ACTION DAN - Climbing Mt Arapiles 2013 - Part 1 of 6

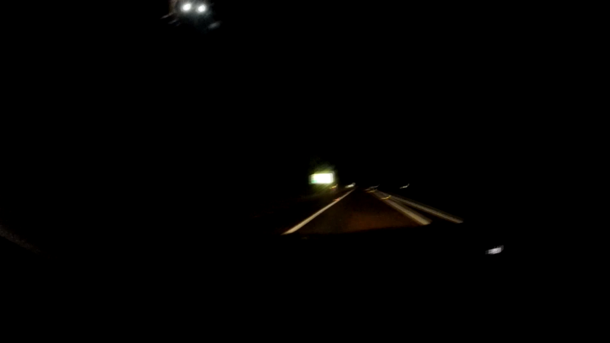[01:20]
If you look at the road, you can only see like 80 meters in front, and the fog was a lot worse before. Oh, there it is.